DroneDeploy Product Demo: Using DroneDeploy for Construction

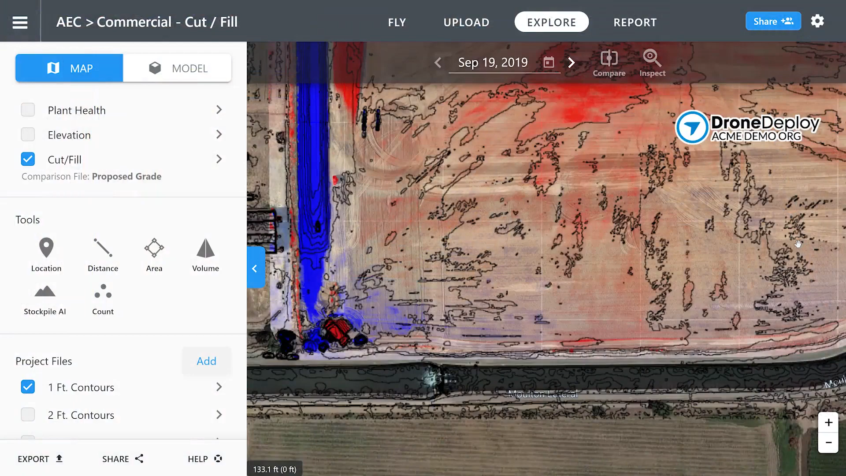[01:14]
Drone Deploy's precise cut-and-fill analysis tools allow you to measure exact quantities of Earth to be imported, exported, and moved.
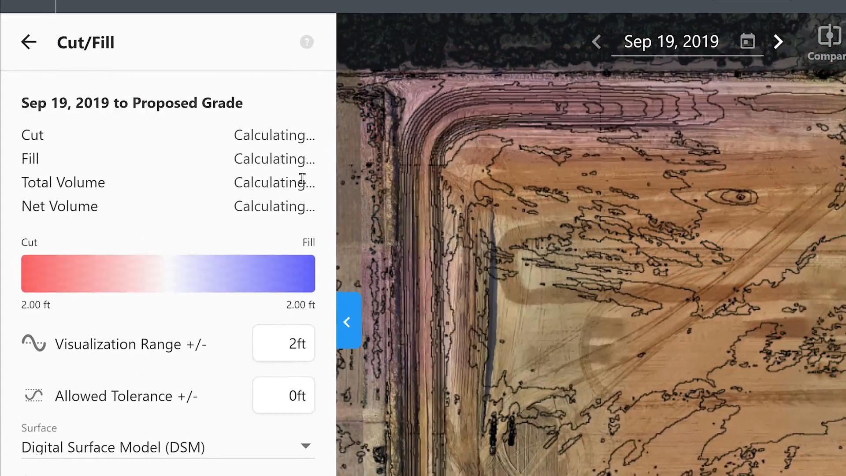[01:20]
With Drone Deploy's stockpile analysis, make planning and fulfillment decisions with more reliable, timely information, avoiding waste and recognizing revenue faster.
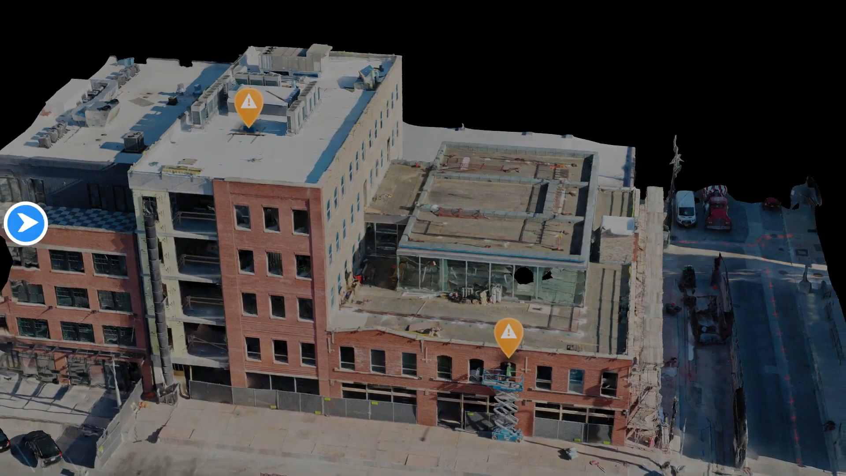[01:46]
A single drone operator can map an entire job site in minutes.
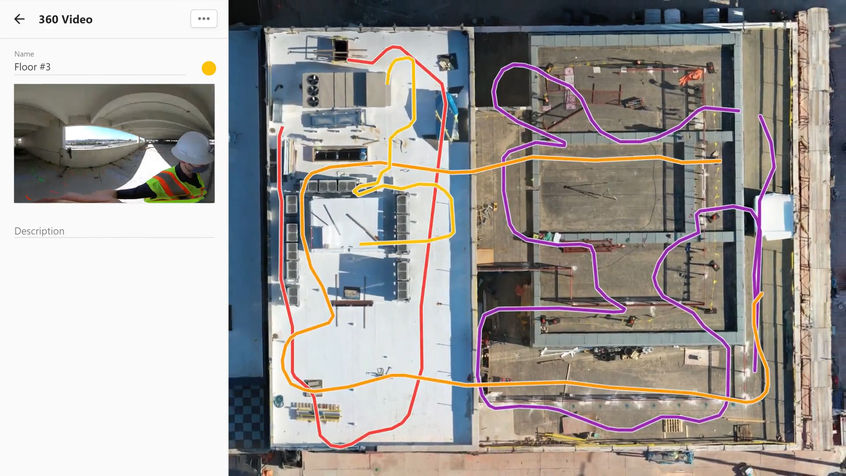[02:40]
you're able to browse your walkthroughs overlaid on design plans.